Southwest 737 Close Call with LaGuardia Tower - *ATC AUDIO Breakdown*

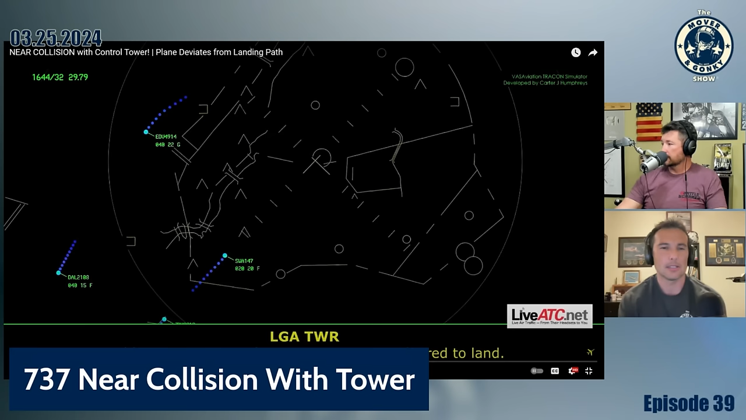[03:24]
jet blue 2813 mcgray town only four clear land traffic force on fish one three currently showing uh same speed as traffic uh 12 o'clock three and a half miles and all okay
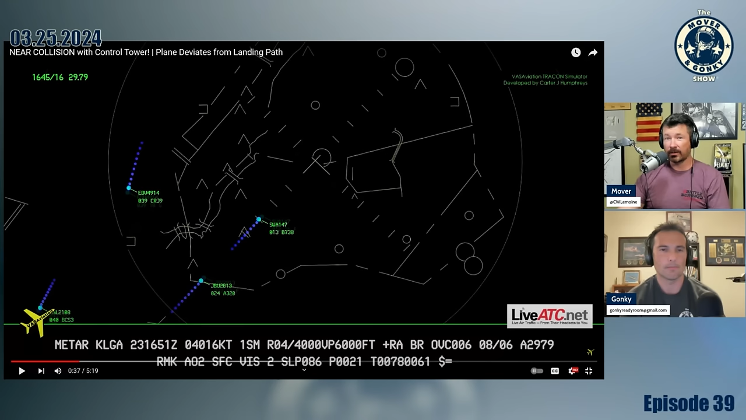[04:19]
of where you are in that rain shower uh does not seem fun and laguardia short runway so you know laguardia is one of those ones where you back it down yeah yeah you're not uh you don't get the luxury of a nice smooth 147 we gotta go around okay 147 maintain 2000 fly runway heading runway heading 2000 so this is their first go around 147 when you get a chance just let me know the reason they want to know why we're too fast too high with the tailwind so it's 147
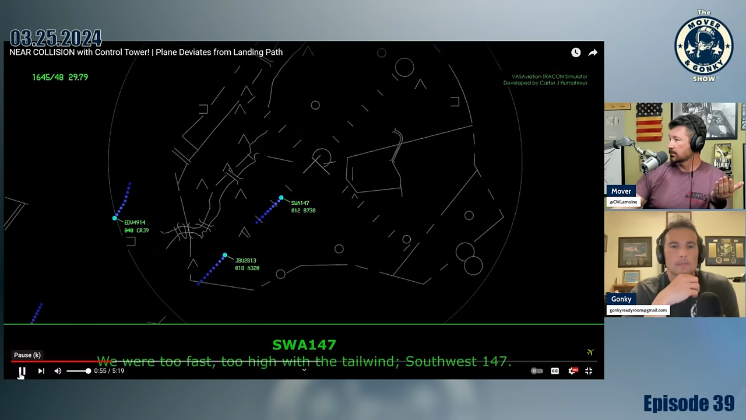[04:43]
got it which is what happens right tailwind pushes you farther along the course uh you're not getting slowed down you still got to descend so it's pushing you close closer to that um that point where you have to be configured i believe it's a thousand feet when you're in the weather 500 feet on a vmc day so you have to be stable you guys do that stable target sync yeah it's 1500 for us oh is it yeah i think it was a thousand and five hundred but every airline could be different
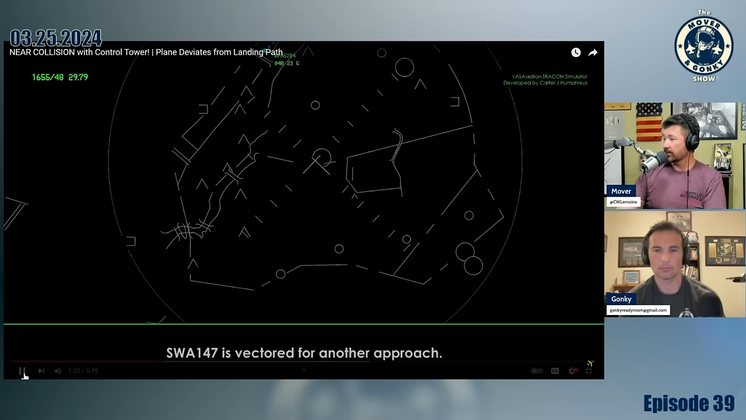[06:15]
preface that because you know what what's going to happen here later you can start to see the air change kind of start to build which we don't know why this happened i'm not going to you know throw anybody under the bus but they are vector vector back around i guess jet blue didn't go around on this
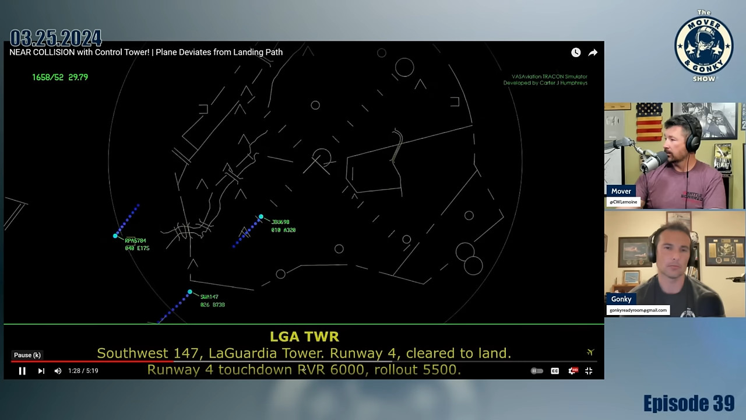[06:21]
and that's not bad rvr i mean that's that's not terrible um but it's still raining so
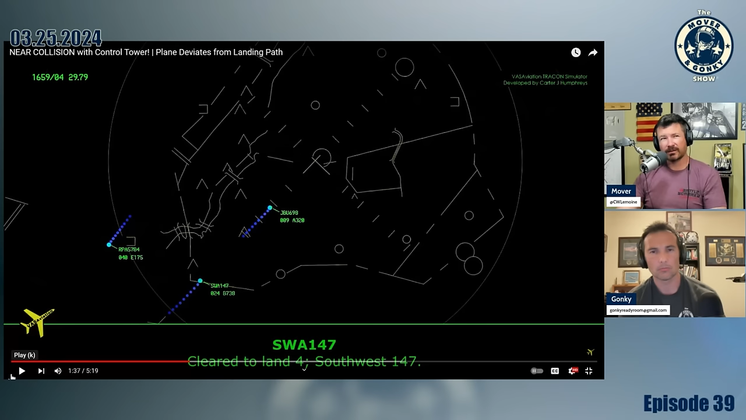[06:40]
you're probably thinking la guardia i think it was a flaps 40 landing i think that's one of the places and dude the 737 when flaps 40 because that's all the flaps it's a it's not fun to i didn't like flying uh when flaps 40.
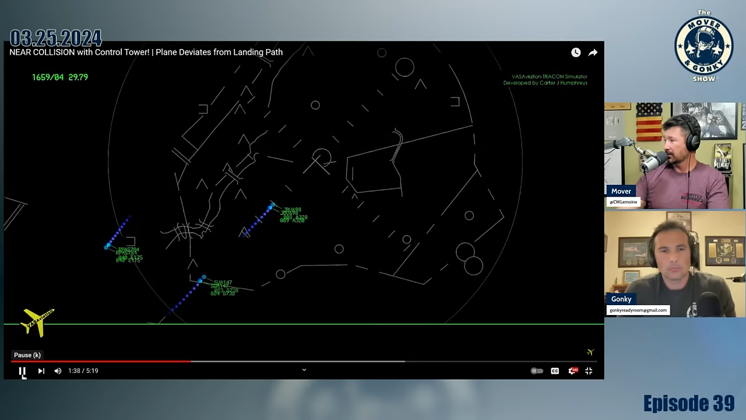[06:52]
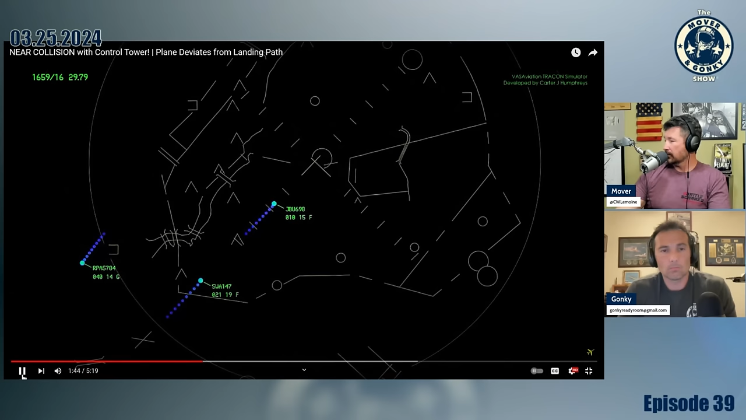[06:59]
so there's stuff going on here right they're not the only ones dealing with stuff the jet blue flight in front of them is now you know getting a low altitude alert which means they're below where they're supposed to be on the
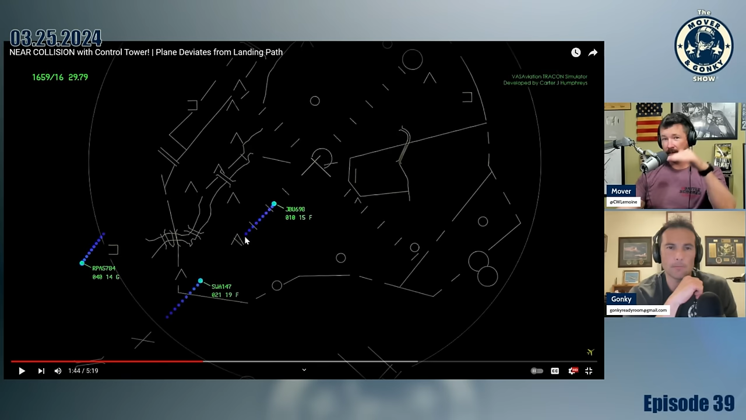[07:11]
approach and they're at a thousand feet so they they probably needed to be uh higher than that based on where they are on the approach tower to blue 698 going around triple 698
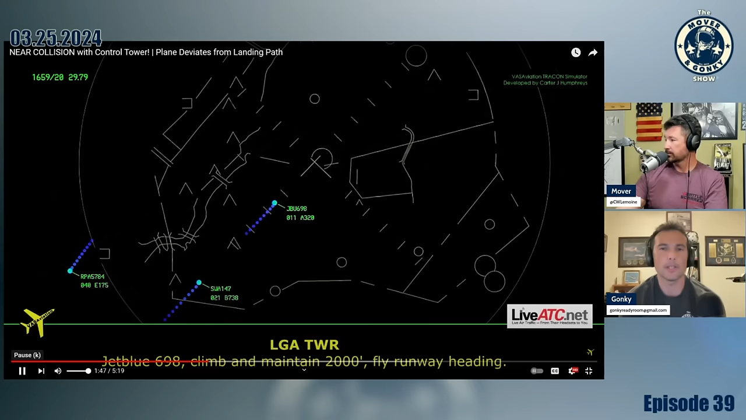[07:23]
can maintain two thousand fly runway ahead so everybody's getting and they're going to say say reason and jeep blue 698 when you get a chance just give the reason for the that looks like we got some wind shear dribble 698 roger thank you uh contact approach 134.9 so this makes sense right they talked about the tailwind they were getting slam